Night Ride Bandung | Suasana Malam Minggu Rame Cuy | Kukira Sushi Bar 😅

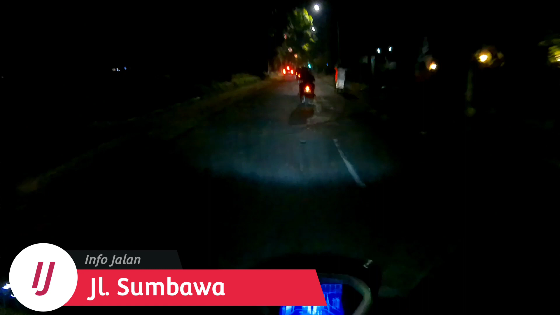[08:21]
ya, SMA 5 SMA 3 ya guys ya. Alah, nah ini tamannya SMA 5-3 ya, taman Yusi jalan Belitung ya guys ya.
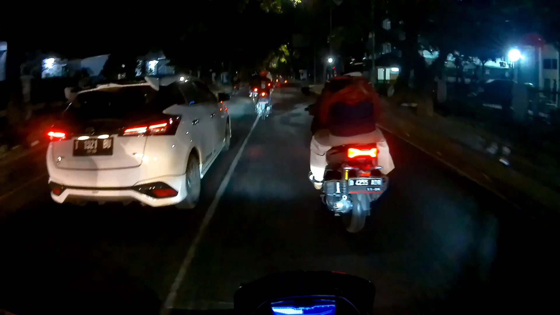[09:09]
Nah ini kalau ini lewatin hati-hati, ini kan dua arah ya guys ya. Lalu hati-hati selalu.
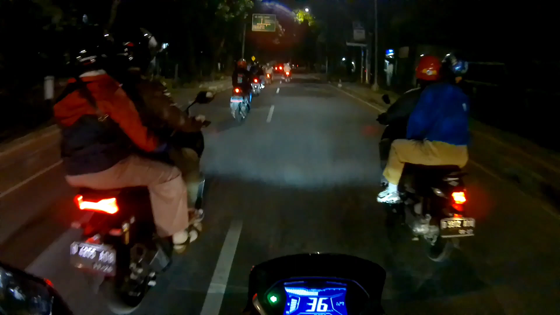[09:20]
Apa tuh? Kenapa pak? Masih apa nih, aduh di kanan lagi.
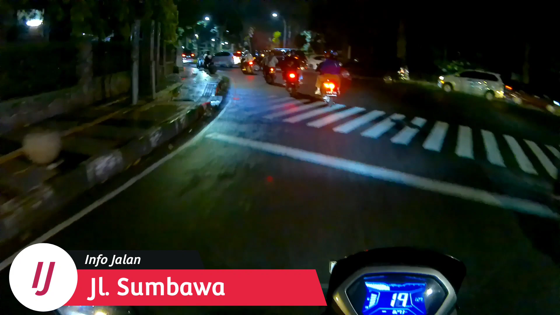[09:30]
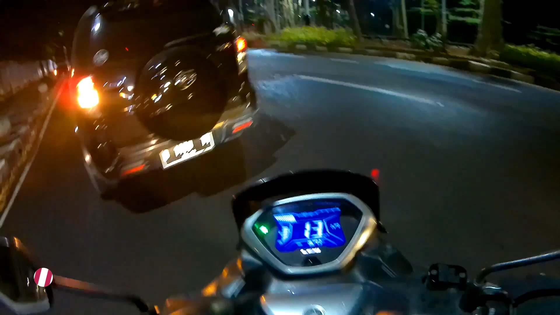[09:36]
Alah, ini Taman Maluku ya guys ya, Taman Maluku malam hari. Ada aja nongkrong ya, malam-malam juga ya.
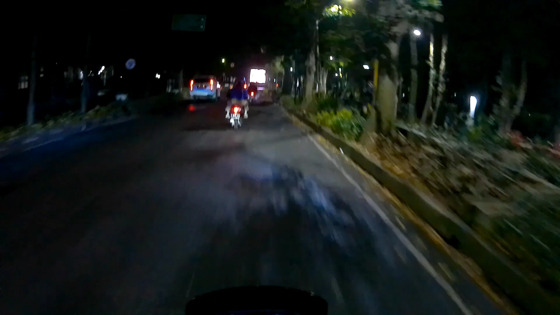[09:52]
Nongkrong ada aja, catur ya, pada catur lagi ya guys ya.
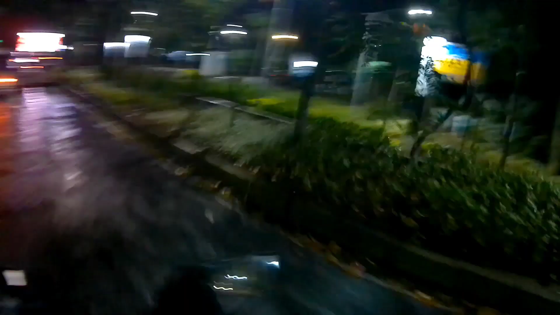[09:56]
Nggak tuh ini sekarang Maya Taman Maluku ya, iya banyak lampunya ya sekarang. Tuh apa sih
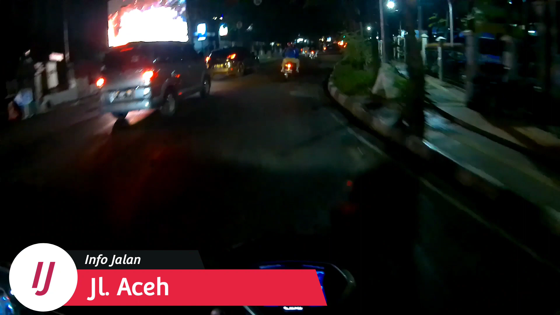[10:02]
apa ya, aduh, sepi atau gimana ya, bikin serem gitu. Kayaknya tuh itu lebih tepatnya lebih condong ke angker ya artinya tuh ya. Ya nih lampion jauh lagi. Waduh, di sini basah guys.
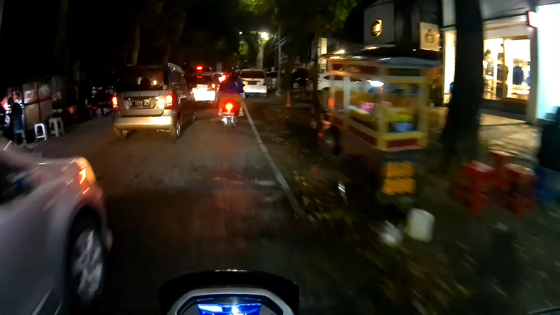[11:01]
Karena ini banyak teman-teman nongkrong ya, kafe-kafe juga ya. Black and white.
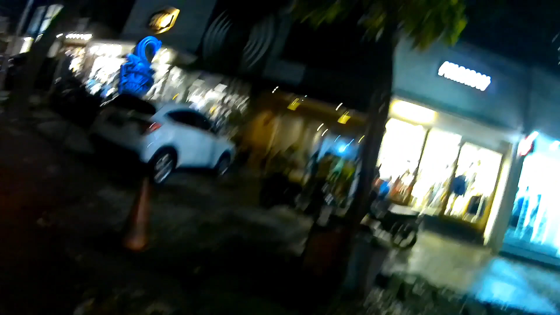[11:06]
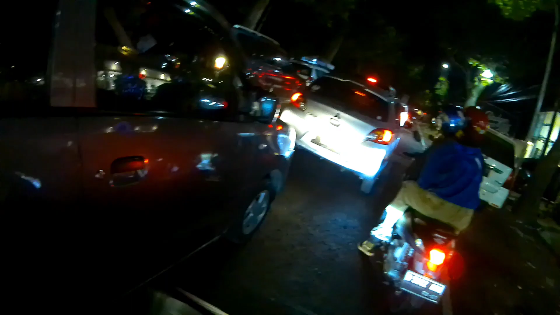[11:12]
Aduh. Ini mobil gimana sih ya? Coba ke pinggir kiri dikit ah, kita kan bisa enak gitu kan, ada jalur di kanan buat motor gitu loh.
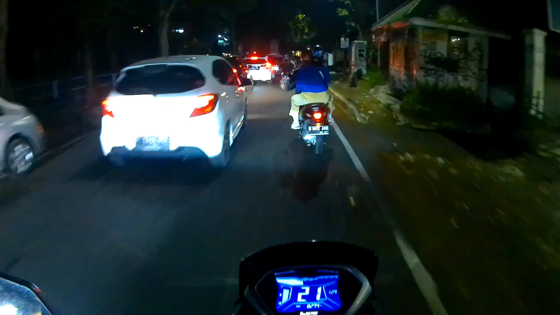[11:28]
Nah juga ini kan dua arah juga cuy gitu kan, kasihan itu kalau dihalangin sama mobil ya. Aduh, oke, kan ini juga dua arah cuy, dua arah cuy.
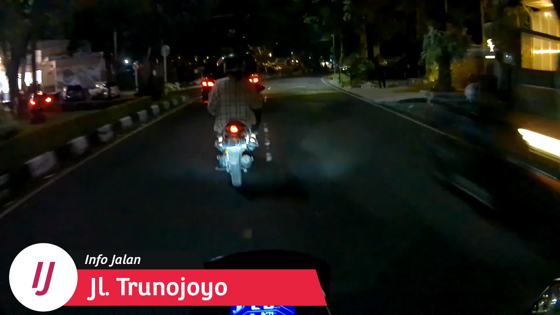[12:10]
Tuh sakit guys, ini hujannya. Kalau speed agak tarik sih ya, agak cepet tuh. Alah, oke. Sip.
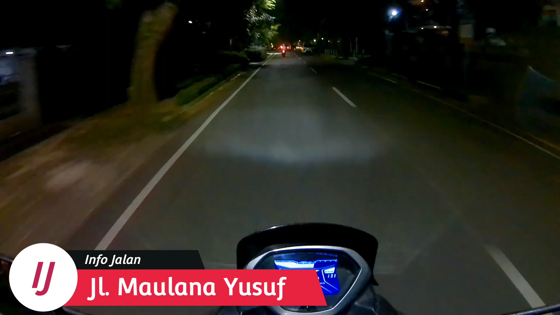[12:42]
Nah, ini mendekati jalan di Penogoro ya, guys.
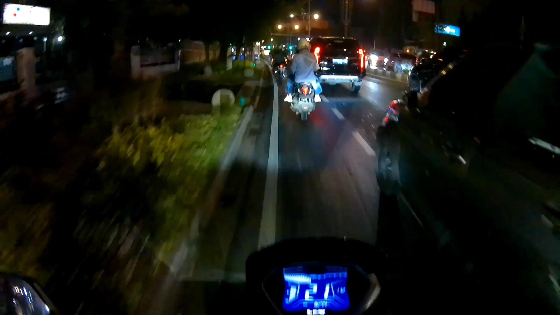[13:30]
Aduh guys, ini saya ke kanan ya, harusnya saya harus belok, salah belok kayak ini. Kemana nih?
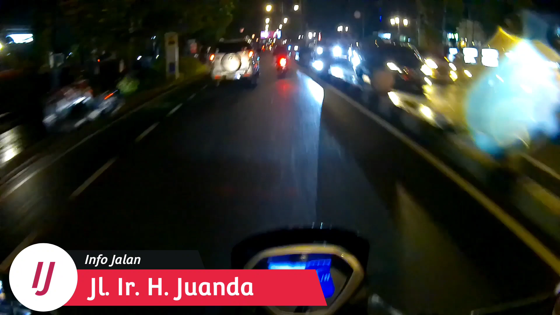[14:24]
Sebentar. Kejauhan cuy, salah jalan saya. Aduh, coba macet lagi euy. Aing mah kok bisa salah jalan ya guys. Nah ini nih kalau
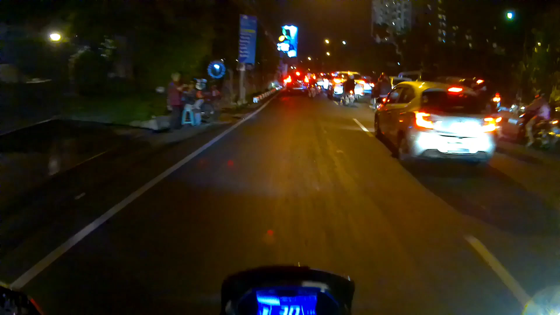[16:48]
Gila cuy. Ya ini ya kasih bu ya kondisinya ya. Malah macet pai. Pai.
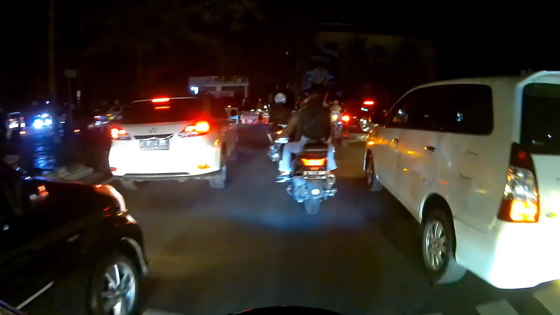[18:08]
ketemu mobil sport tuh kayaknya tuh Lambo ya Indra Ken. Ya ini agak sibuk lah
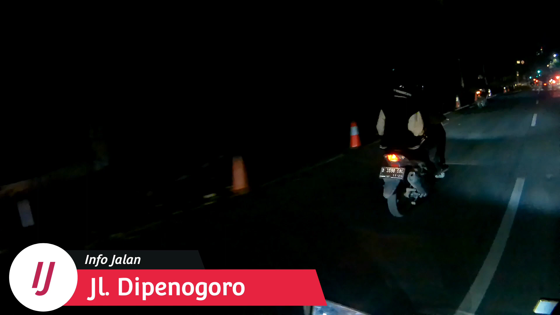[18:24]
gedung sate poek kalau kelihatan cuci halo. Hei, Pak Polisi.